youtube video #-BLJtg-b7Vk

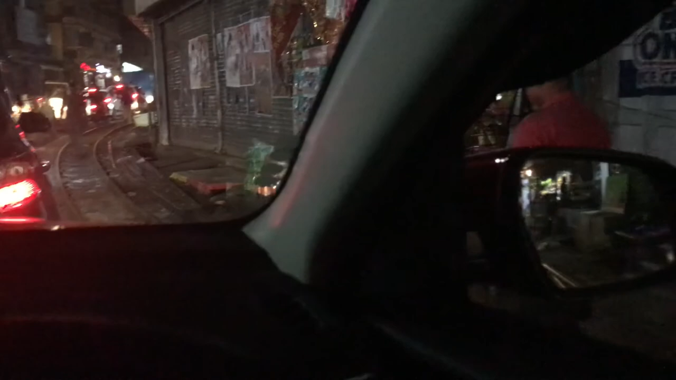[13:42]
लस्करै छ नि जिरोदेखि जाममा अड्किँदै अड्किँदै अड्किँदै अड्किँदै आएको नि त्यतिकै छ बिस्तारी बिस्तारी